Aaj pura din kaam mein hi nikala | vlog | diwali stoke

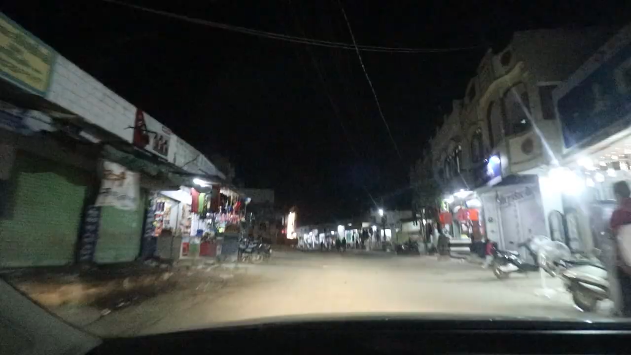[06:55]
अभी आ रही है हमारी नवपंचाल ज्वेलर्स जो कि मस्त सज गई है दिवाली की खुशी में। तो